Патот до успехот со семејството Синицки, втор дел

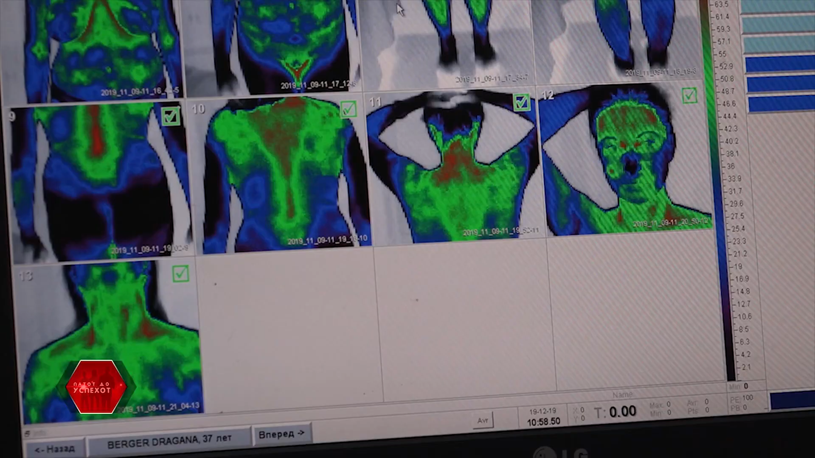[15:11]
Кога ќе тоа црвеното значи дека има проблем. И сега вие го само вие го диагностицирате проблемот или го диагностикуваме?
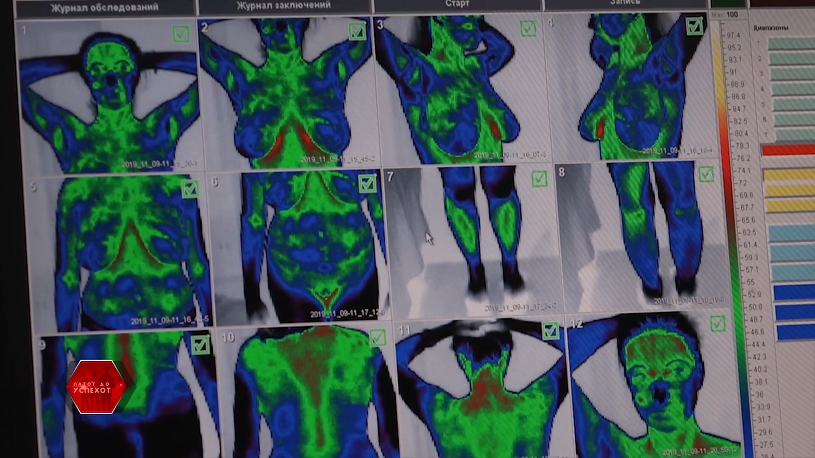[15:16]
Аха, и давате и терапија може да се дај.